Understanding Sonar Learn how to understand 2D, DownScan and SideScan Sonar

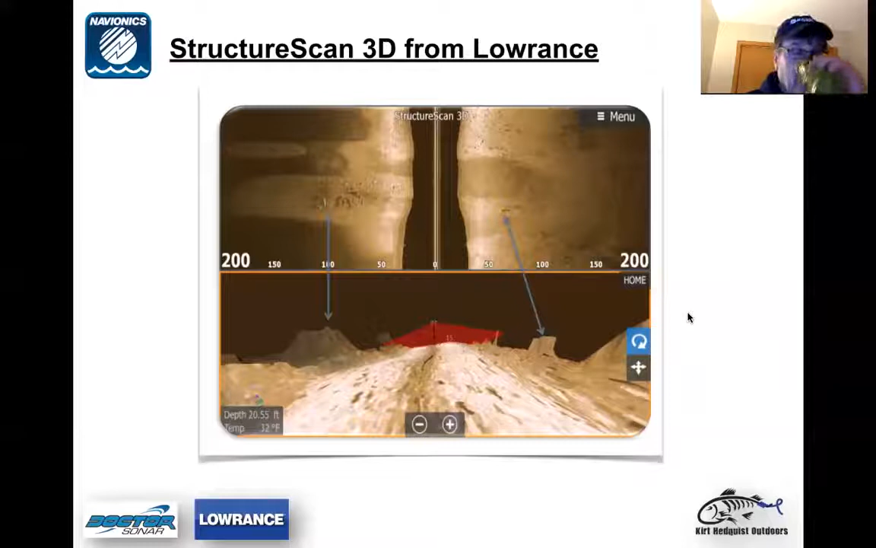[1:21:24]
On screen: depth 20.55 ft
So, um, just a representation of what it is. And this is all I really got on structure scan 3d right now. I really don't have much information on it right now.
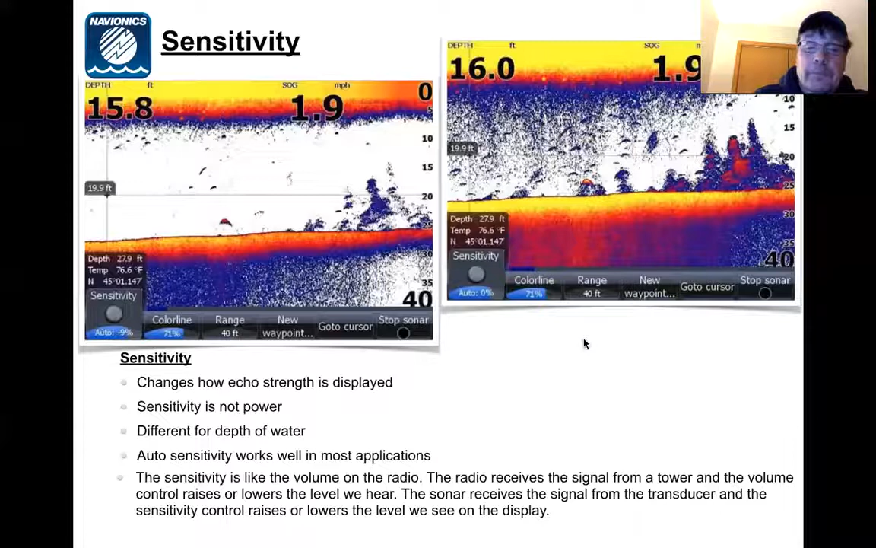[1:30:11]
On screen: speed 1.9 mph
The sonar receives a signal from the transducer and the sensitivity raise, control raises and lowers the level we see on the display. Palette colors, again, this varies quite a, palette colors varies quite a bit per, for each person.
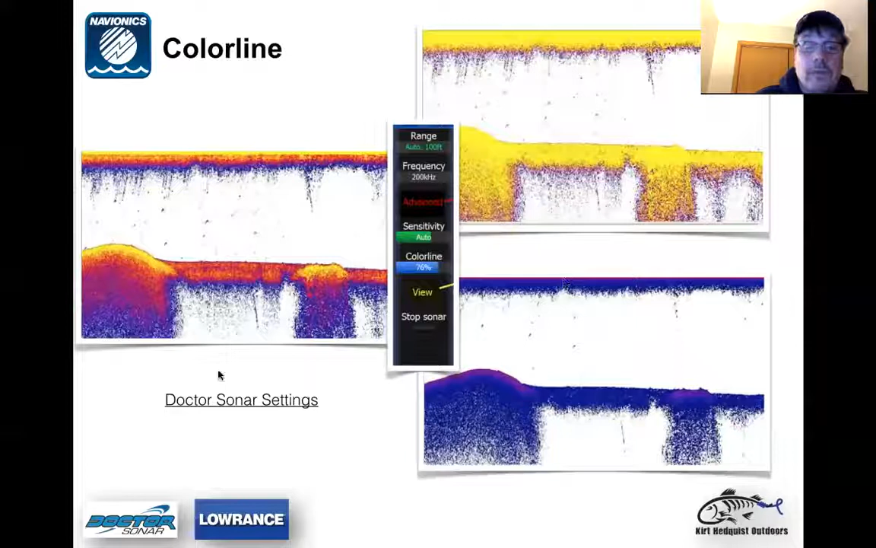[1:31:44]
Again, there's no nice differential between hard bottom and soft bottom. So again, I typically leave on a Lowrance, my color line set up factory default about 76%. I want to go over just touch briefly on Navionics settings. Navionics mapping, they got various mapping for various units. The features change by units and just want to touch basically touch base briefly on the differences here. Solonautical charts, which is our base layer is right here on the top.
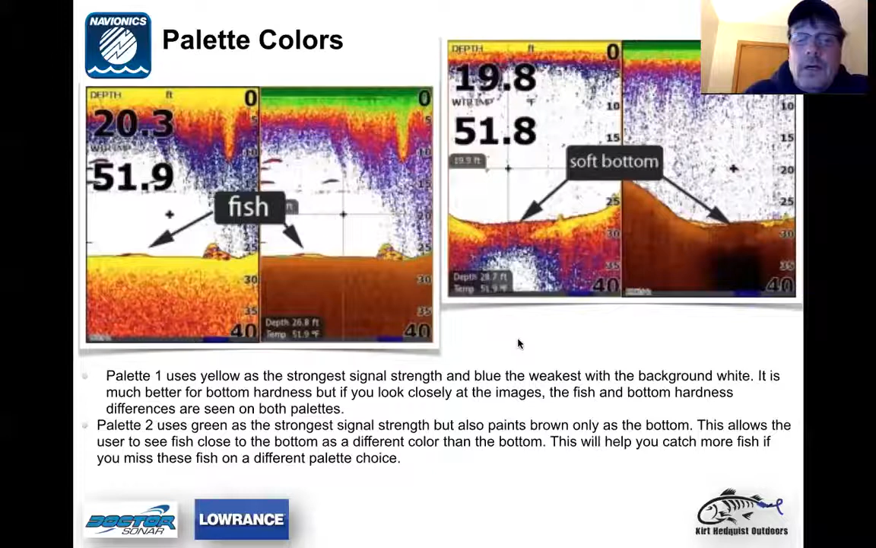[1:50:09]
a little bit, but like I say, on side scan, I typically leave it on auto. Let's see here.